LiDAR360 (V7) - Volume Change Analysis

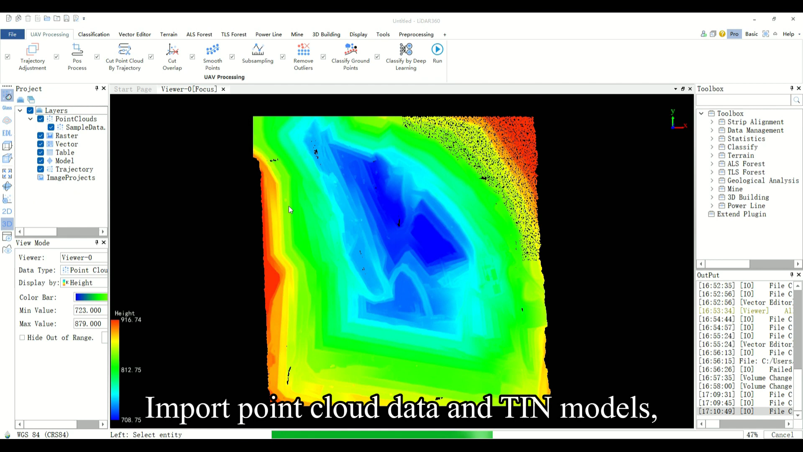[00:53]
Import point cloud data and TIN models. Vector files can be imported directly or drawn manually.
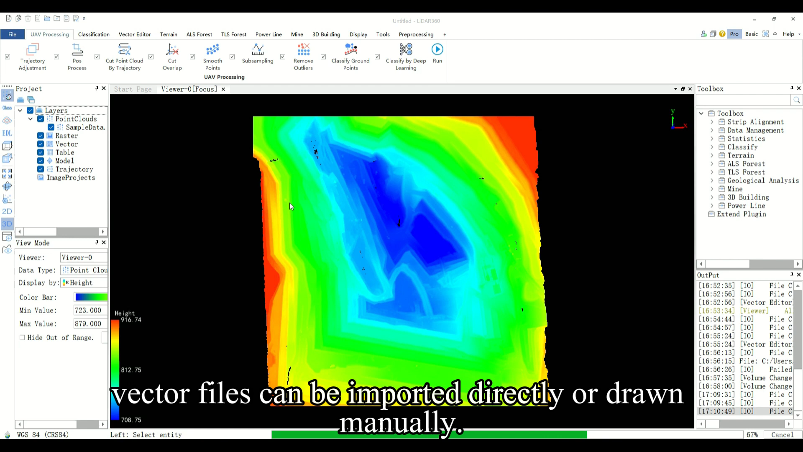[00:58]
You can draw manually in the vector editor module of the LiDAR 360 software.
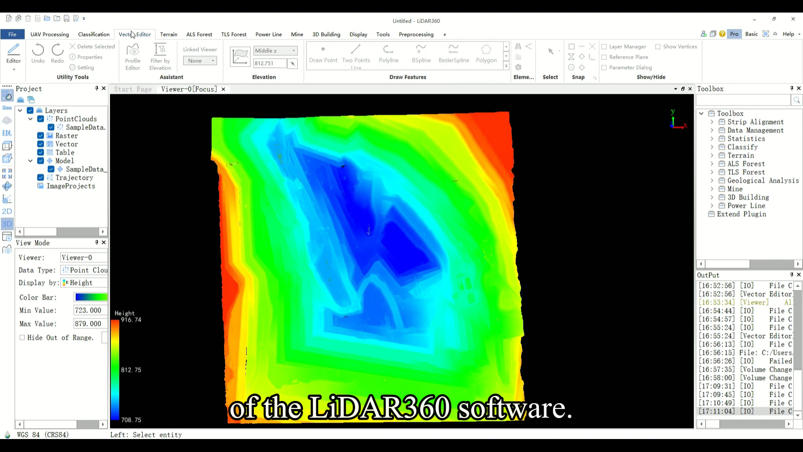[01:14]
It requires the inclusion of several closed
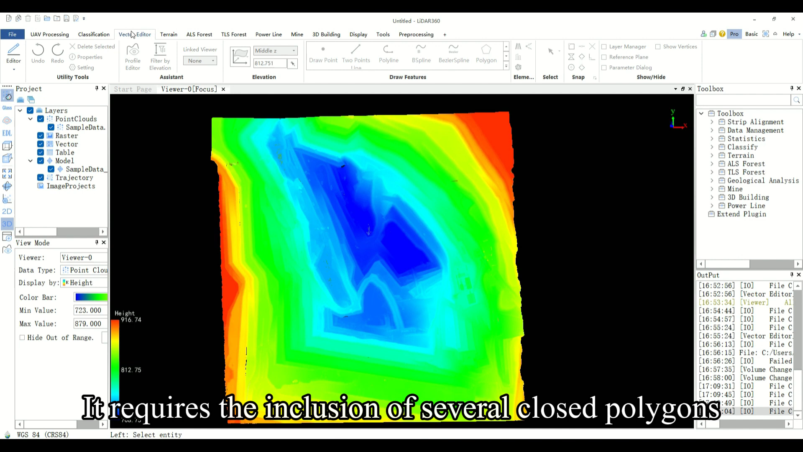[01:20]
polygons that will be used as the boundaries of the area of interest for cutout and fill calculations.
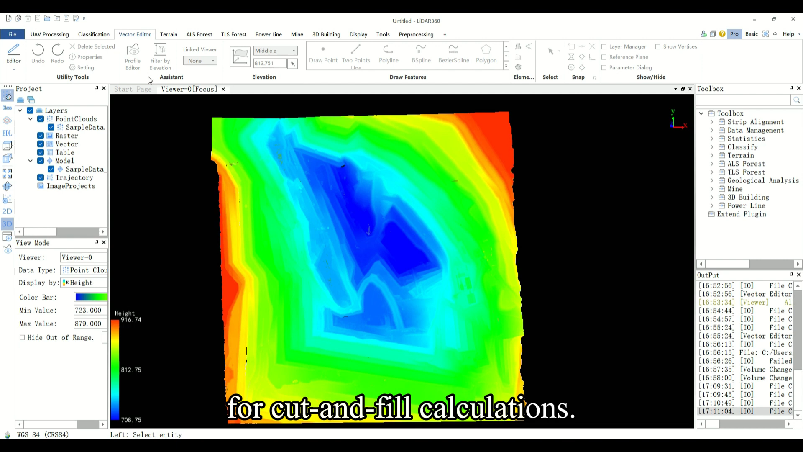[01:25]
You need to click the editor button.
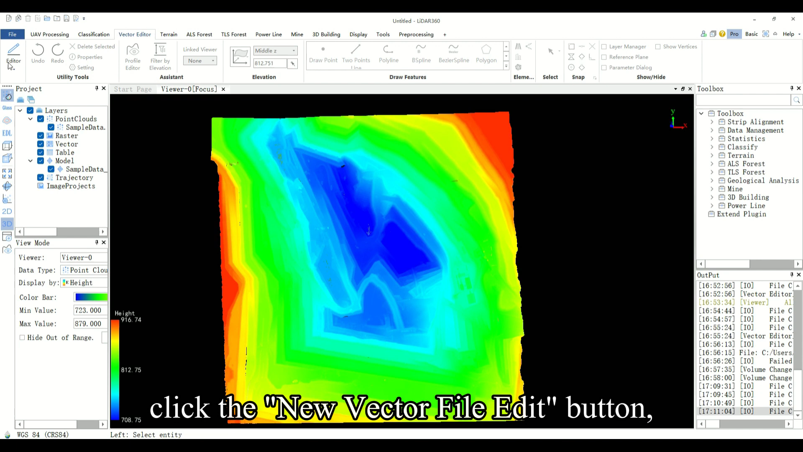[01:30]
Click the new vector file edit button. Click polygon and the draw features window to draw.
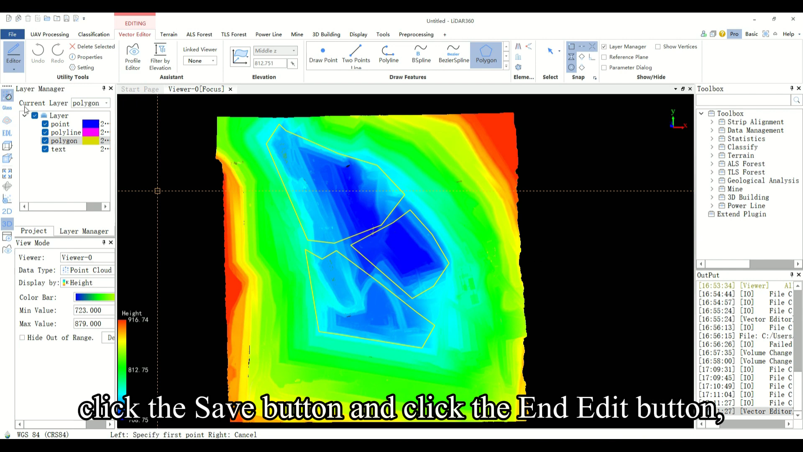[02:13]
Then generate vector files. After the data preparation is complete, you need to click mine volume change analysis on the toolbar above the software.
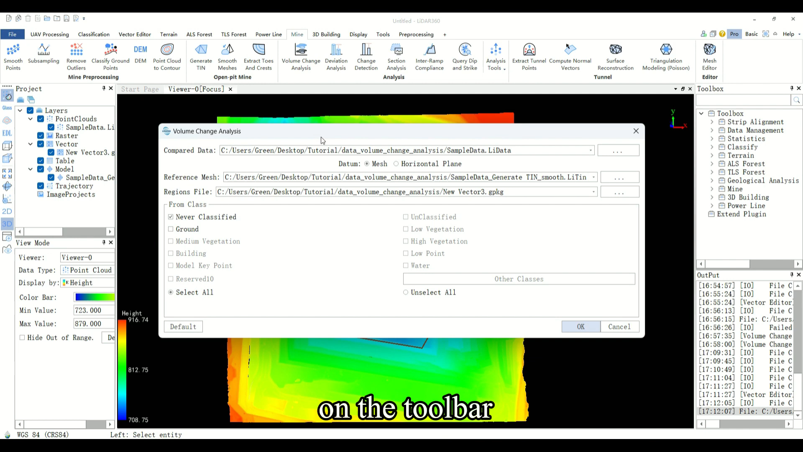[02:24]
You need to input compared data.
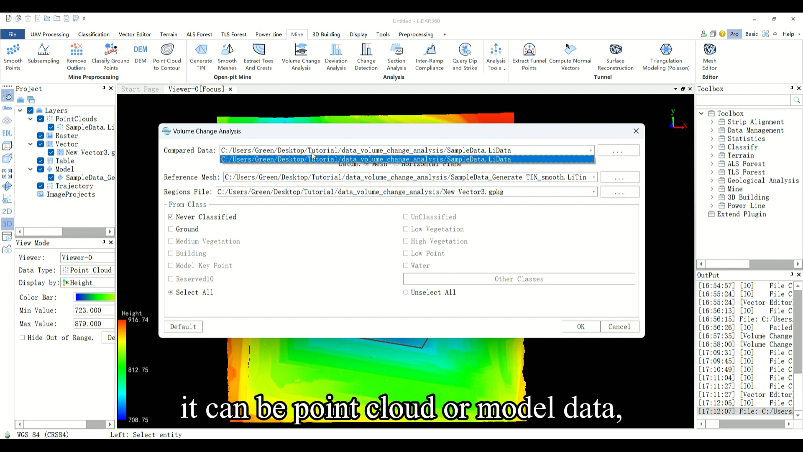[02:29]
It can be point cloud or model data. The model currently only supports models in LiDAR-10 format.
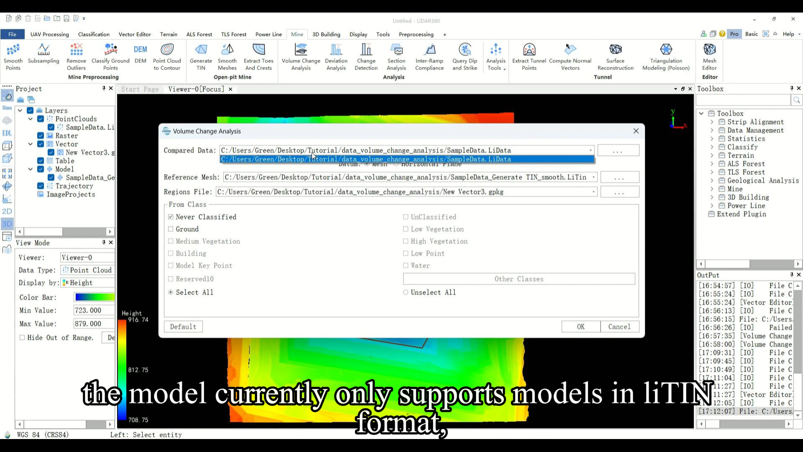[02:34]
Here input point cloud data.
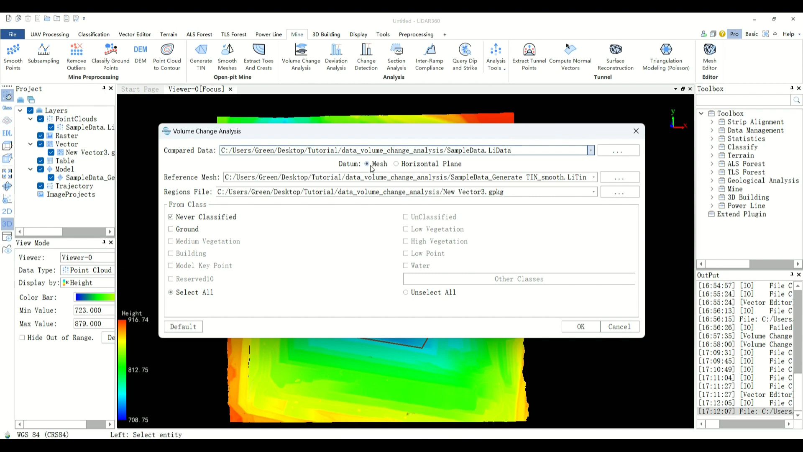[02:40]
You need to enter reference mesh data. It can be mesh or horizontal plane
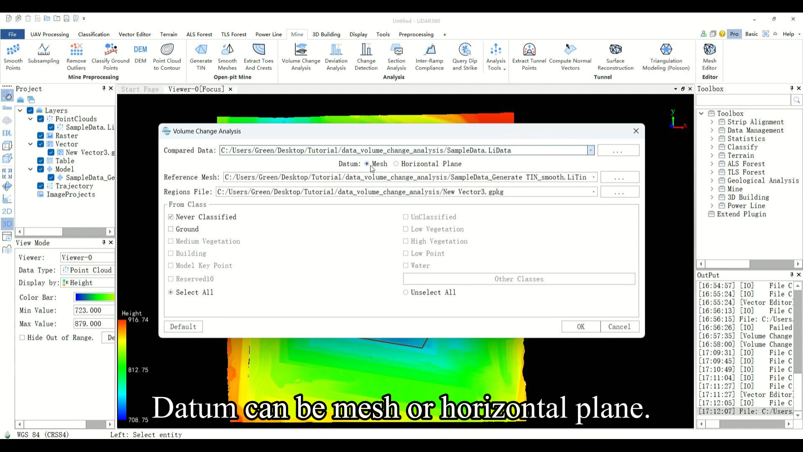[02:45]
when selecting the model as the reference plane.
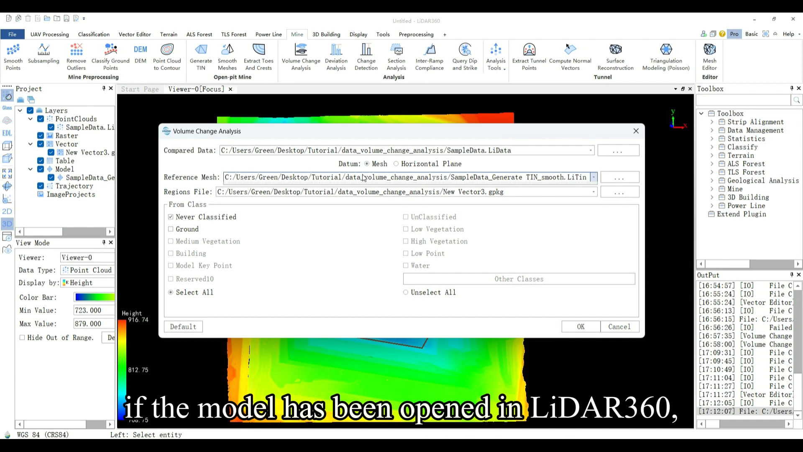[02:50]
If the model has been opened in LiDAR 360, you can select it from the drop down menu or use the button on the right to import it directly.
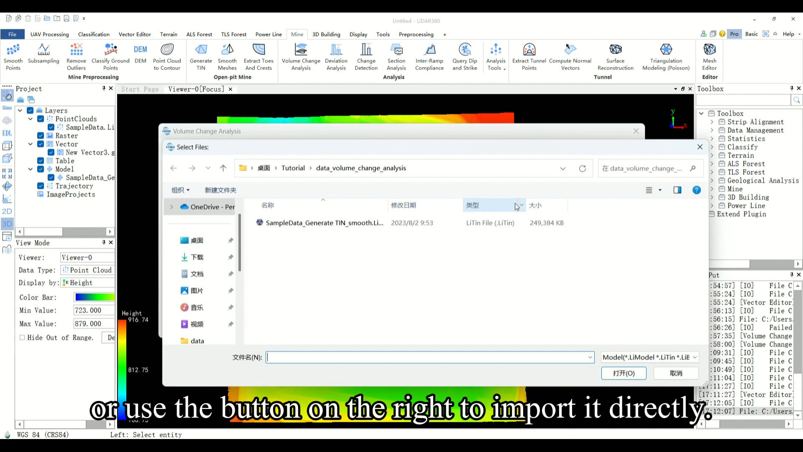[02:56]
If you select a plane as the reference plane, you need to specify the height of the plane.
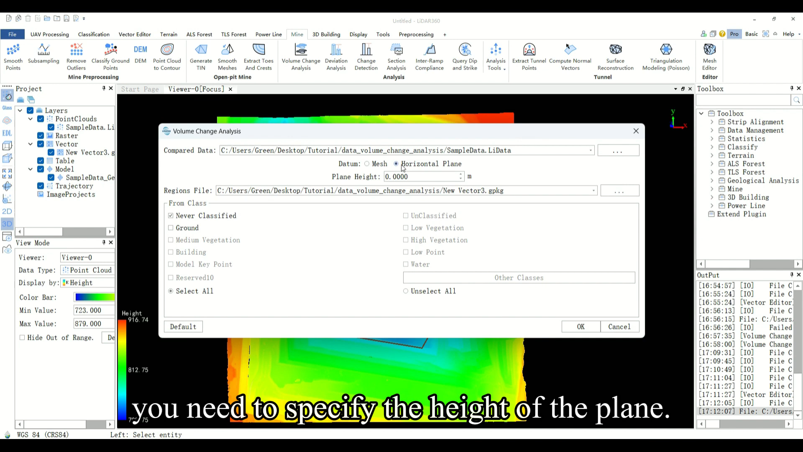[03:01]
Cut and fill quantities will be calculated based on this level.
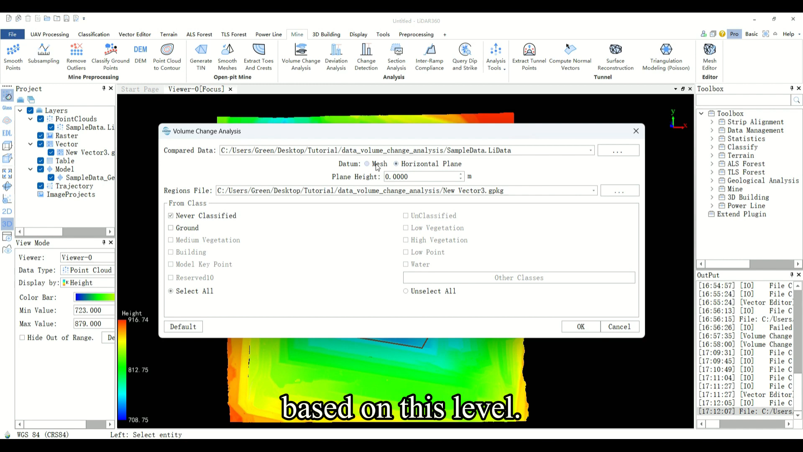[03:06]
We choose the model as the datum.
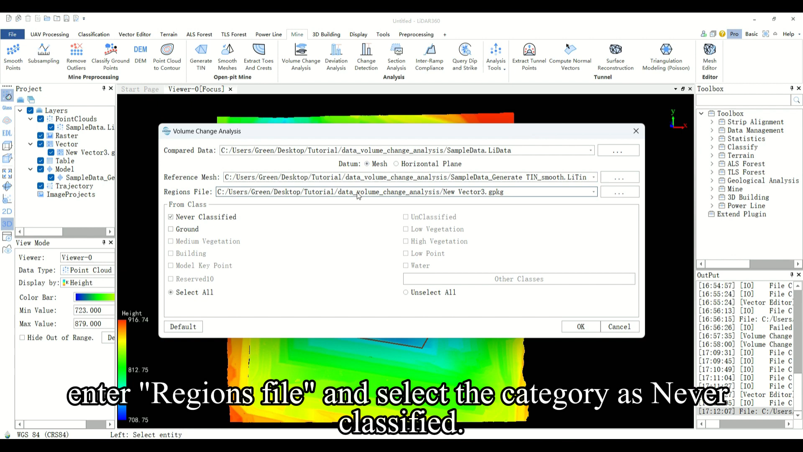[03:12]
You need to enter regions file and select the category as never classified. Click OK.
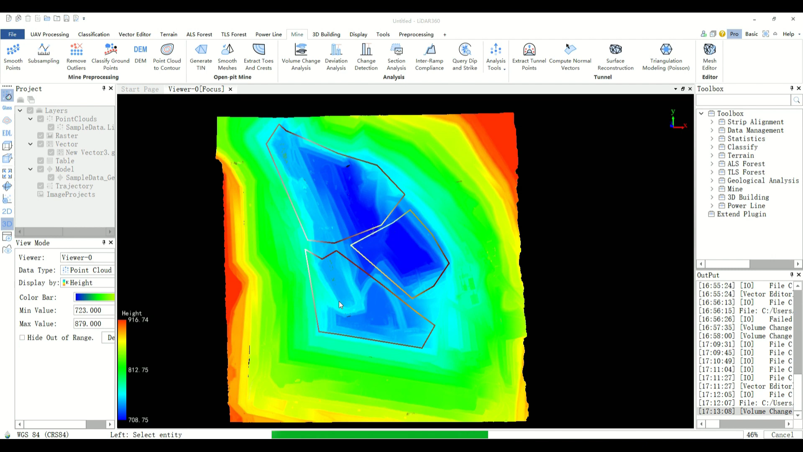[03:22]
And the volume change analysis report interface will pop up after the calculation is completed.
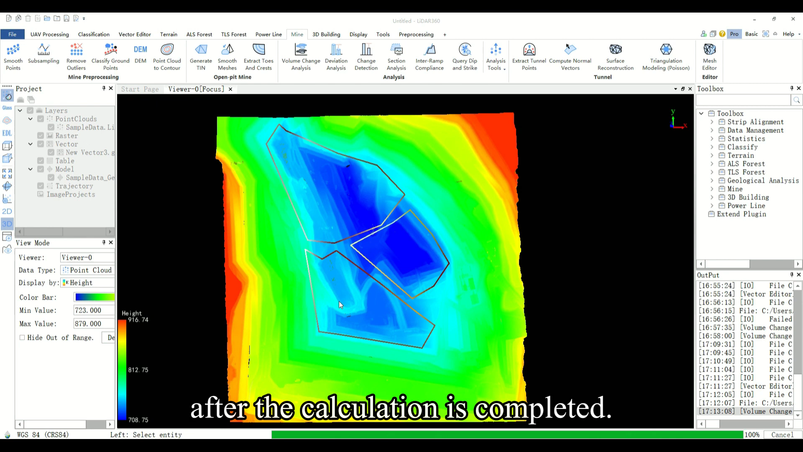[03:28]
The calculated fill and cut for each area is displayed in tabular form.